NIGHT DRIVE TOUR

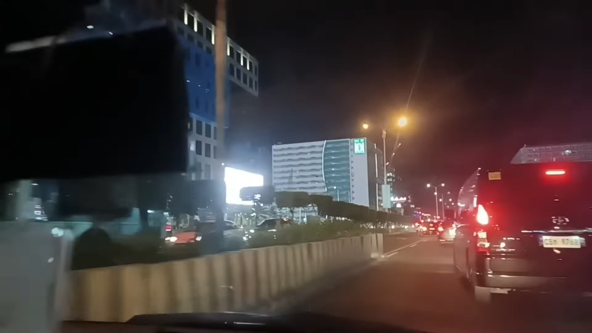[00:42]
we are going now to OKADA Hotel, Manila. And currently we are now here in Macapagal, going to Mall of Asia. So this is the night view going to the Mall of Asia.
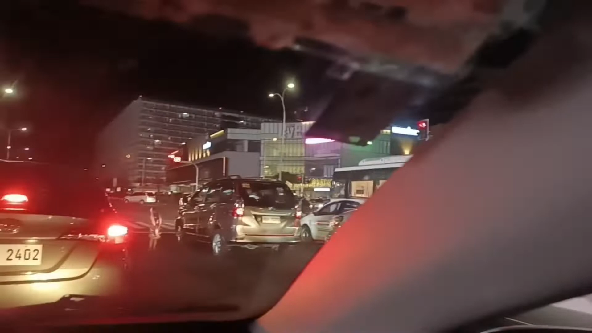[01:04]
So we are now in the intersection. So we are waiting to pass through for the green sign.
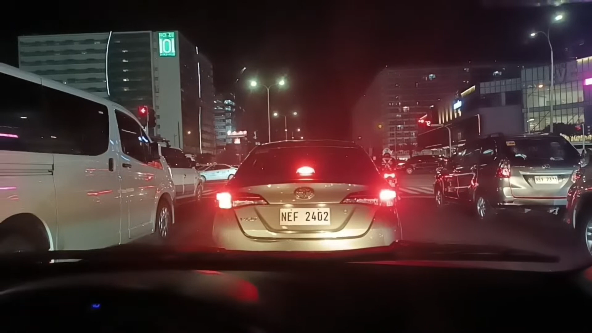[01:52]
EDSA extension going to Mall of Asia. And then later on, we're gonna turn right side going to OKADA Hotel.
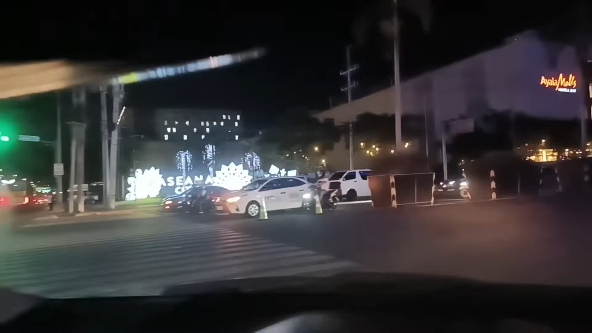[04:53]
Yeah, and then we pass through the Ayala Malls, that one, Ayala Malls.
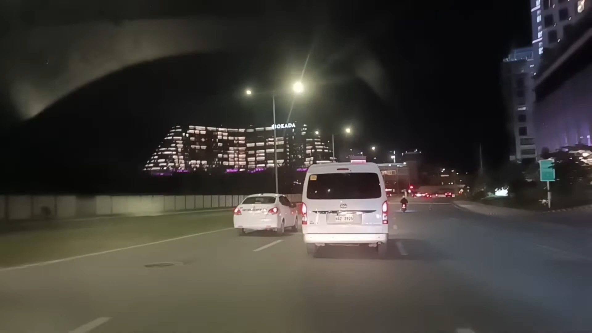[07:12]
the view of OKADA Hotel outside at night.